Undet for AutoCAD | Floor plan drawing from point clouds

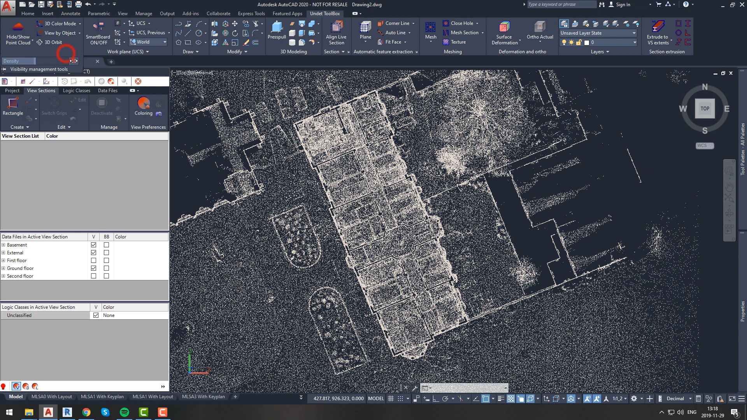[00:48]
Those layers will help you to separate objects and organize drawing.
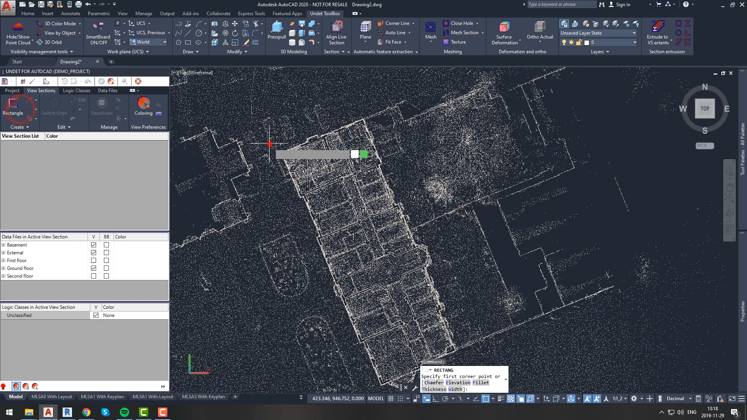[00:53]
If you want to have this template, contact us via email info at undead.com.
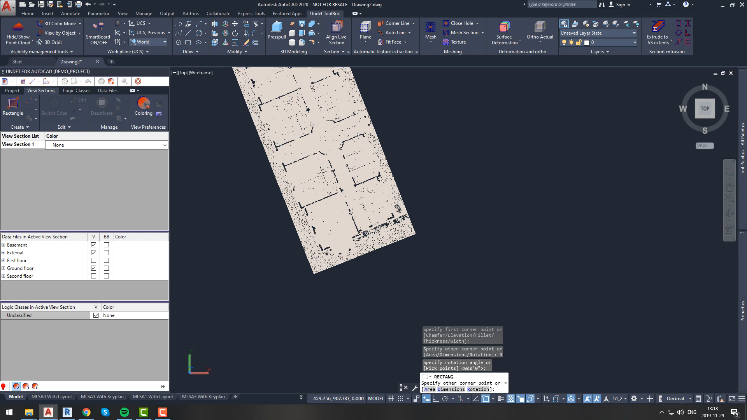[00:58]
First let's create view section of object that we are interested in.
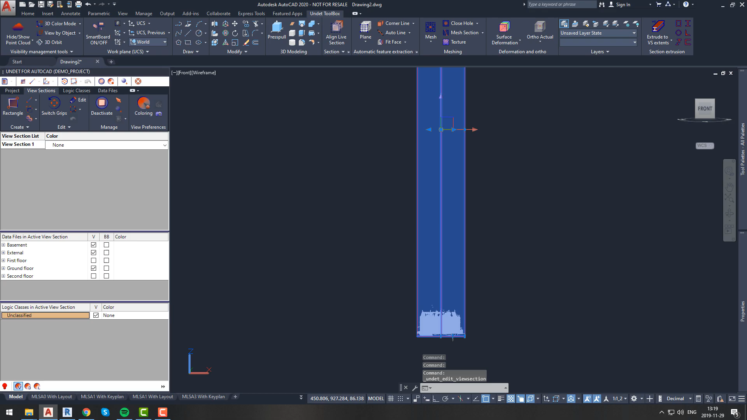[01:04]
If you want to know more about how to manage view sections and colorpoint cloud, please watch video Undead for AutoCAD, how to start.
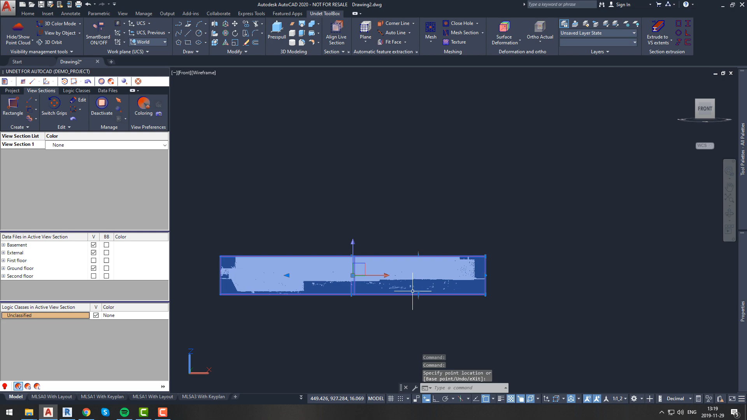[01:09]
This video is attached in video description. After creating view section let's adjust its size. While working with floor plans this step is really important.
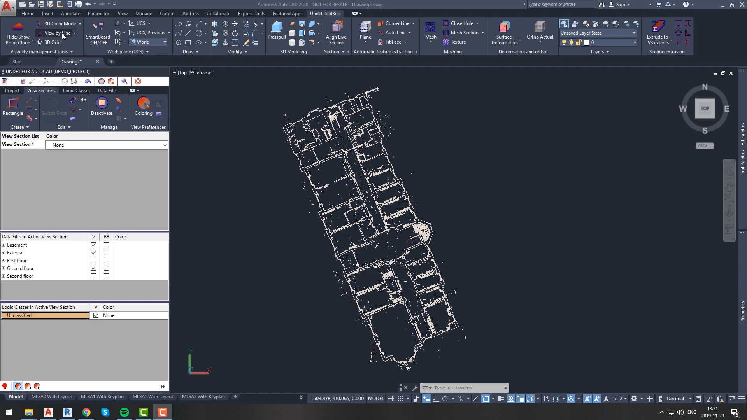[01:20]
Let's start first step and let's create correct UCS. Let's rotate view. You should find longest wall and rotate our view by
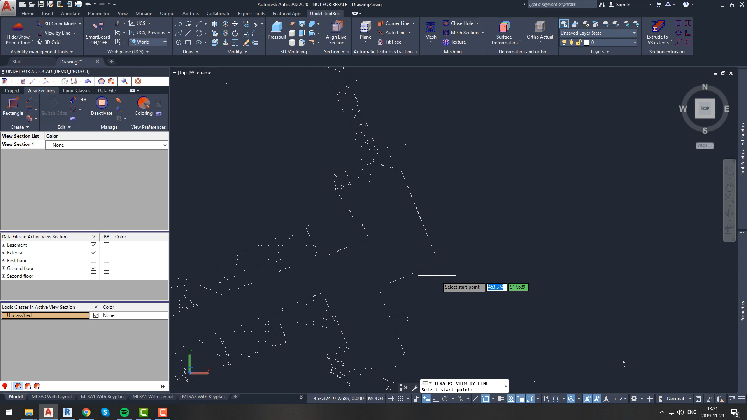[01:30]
drawing line and using command view by line from visibility management tools tab.
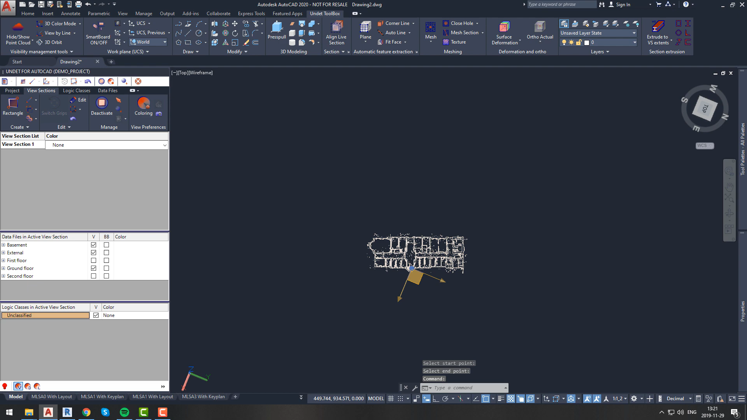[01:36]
After this let's create new UCS that is defined by current view.
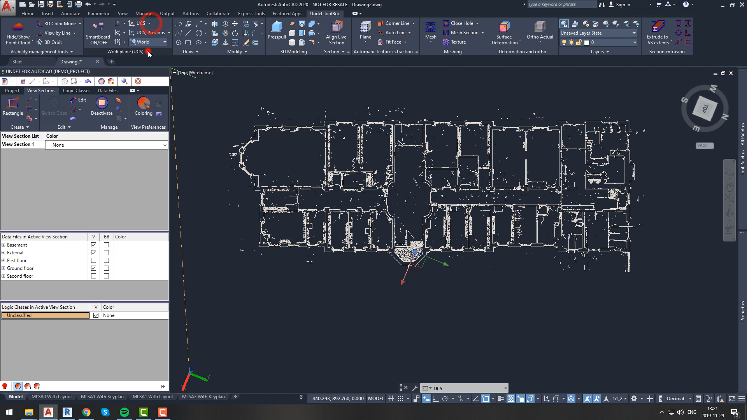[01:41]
Let's save this UCS and assign name to it. To do it, you can use UCS MAN command from your command line.
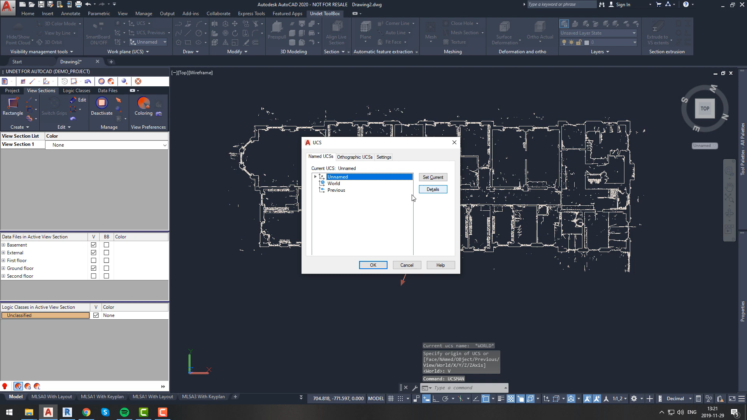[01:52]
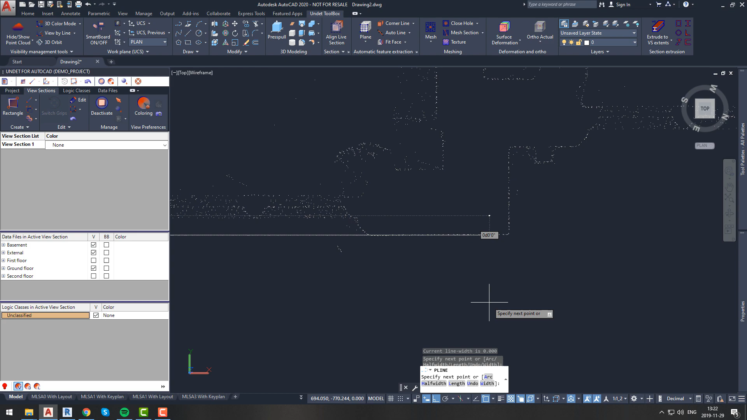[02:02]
Now we should draw some perpendicular lines to make sure if our new UCS is correct, and if our drawn lines will be parallel with building walls. We should draw multiple lines and check couple different walls.
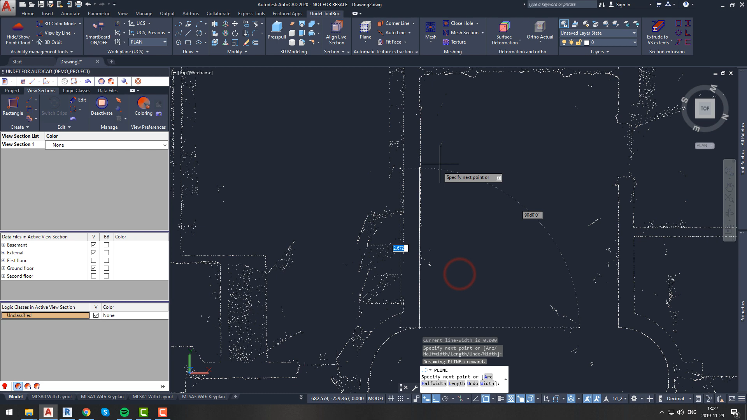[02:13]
As we can see all lines and walls are parallel so now we know that our UCS is good.
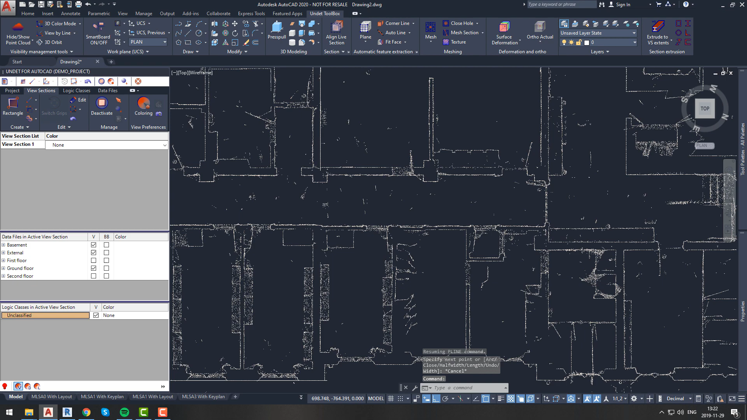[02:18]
Now we can move on to second step external walls drawing. Before we start that, we should know what kind of tolerance we will be using.
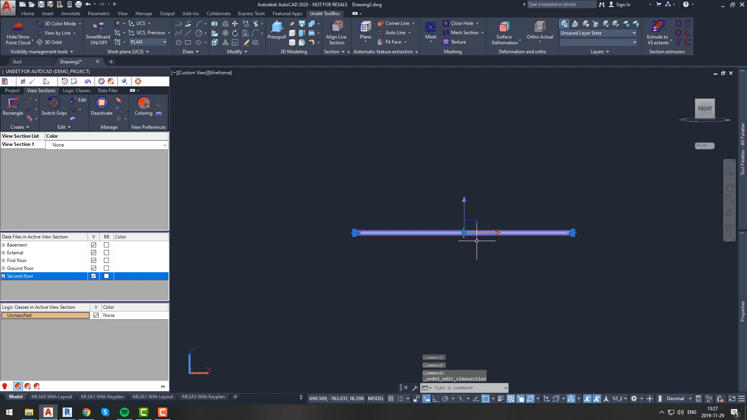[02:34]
To draw external and internal walls we recommend to create about 20 cm thickness
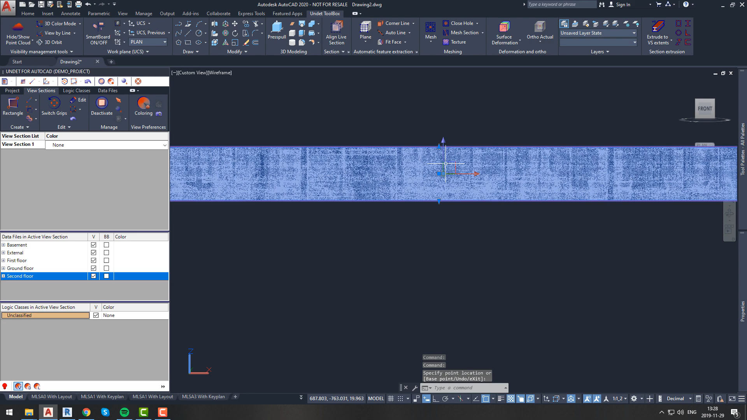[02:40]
view section and lift it about 150 cm from floor level.
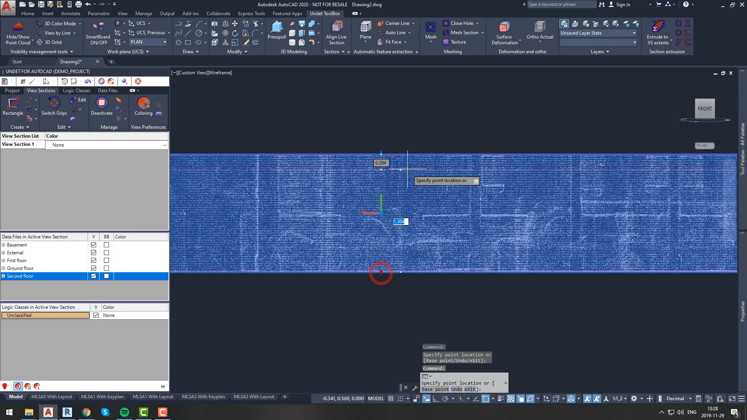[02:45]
This will allow you to see really good outline of walls, and you will be able to draw correct internal and external walls.
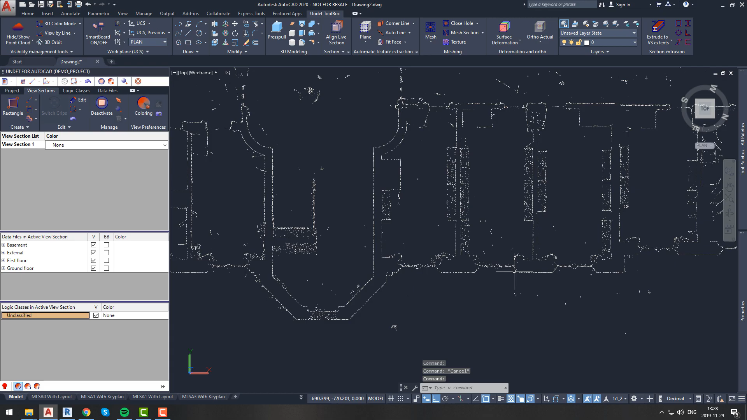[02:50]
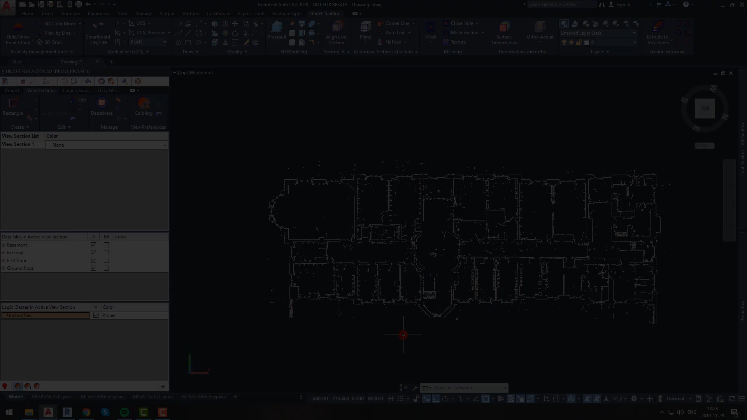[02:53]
Let's start drawing external walls. To do it we will select external walls layer. Simply follow building outline. It is better to draw lines that are on the same plane as one long line and then draw additional lines for walls that are not on same plane.